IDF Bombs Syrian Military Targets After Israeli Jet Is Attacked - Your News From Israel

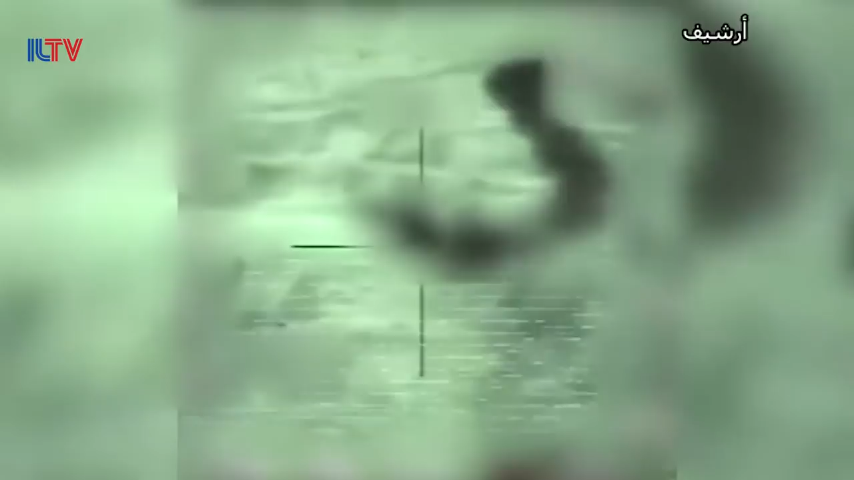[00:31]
saying Israel will not tolerate any aggression and will respond forcefully. The IDF says the shell landed inside Syrian territory and didn't actually damage the Israeli plane.
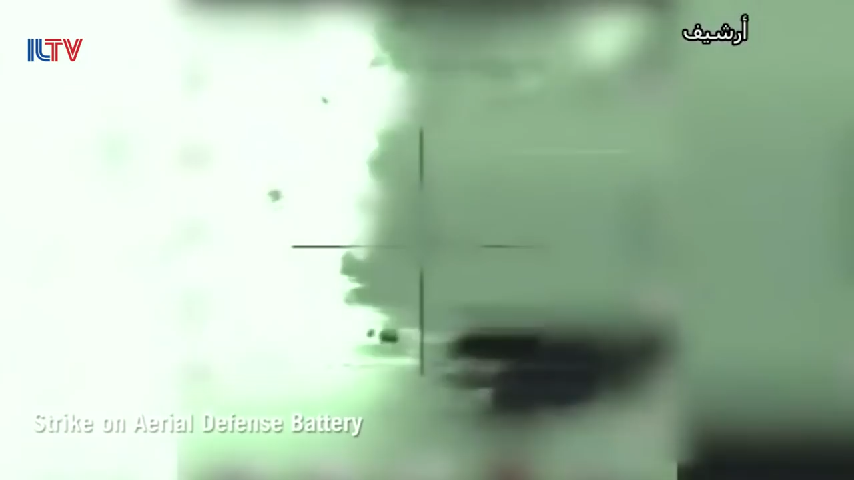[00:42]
But shortly afterwards, the IDF retaliated by bombing the battery that fired it.
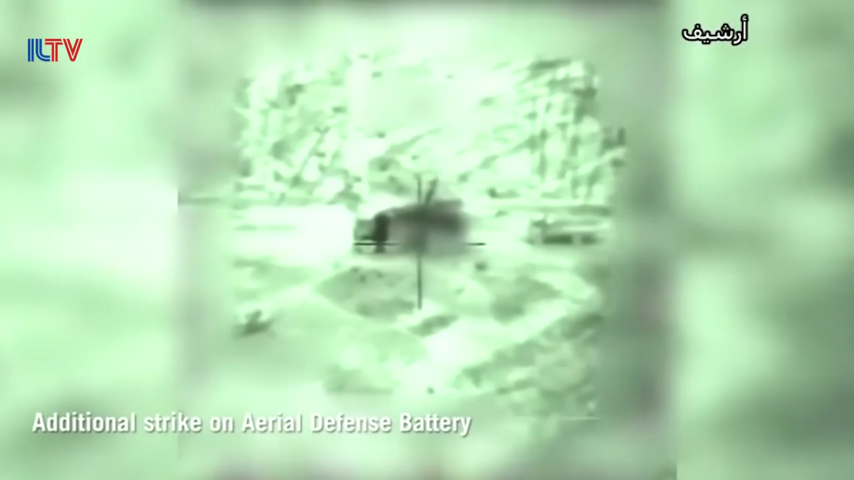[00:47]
The official Syrian state mouthpiece known as Sana says that Israel targeted a military post on the Tel Al-Shahar hilltop, just east of the border.